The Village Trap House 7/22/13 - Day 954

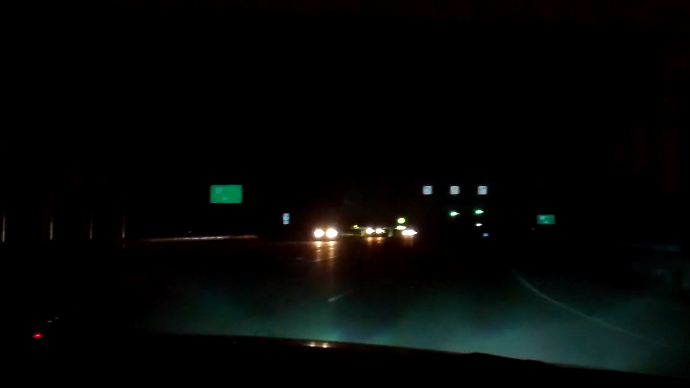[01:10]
Uh, it sounded good, but it's, yeah. All right, well, we're getting on Route 8 North. We're going up to Macedonia. Yeah, yeah, yeah.